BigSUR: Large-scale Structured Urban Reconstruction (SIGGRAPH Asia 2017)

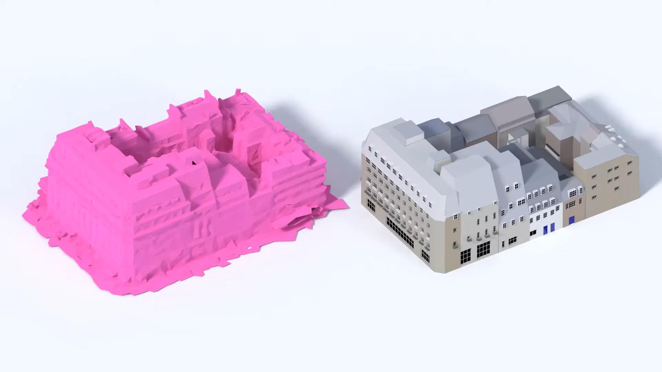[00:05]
We take messy real-world inputs and create a clean, semantically parsed output.